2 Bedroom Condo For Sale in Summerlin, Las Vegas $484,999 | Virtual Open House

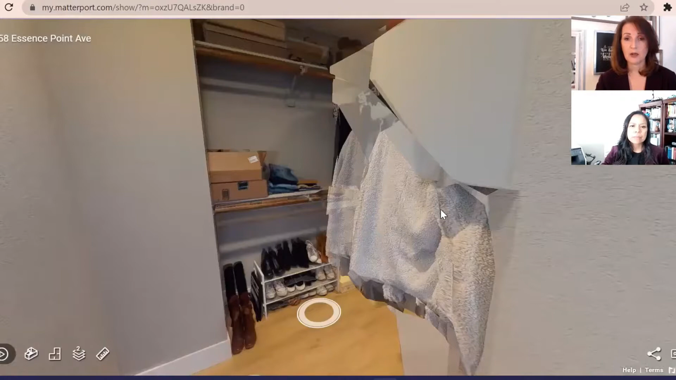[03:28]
And the walk-in closet is very large, and it's real organized. There's even more room up here for shelving.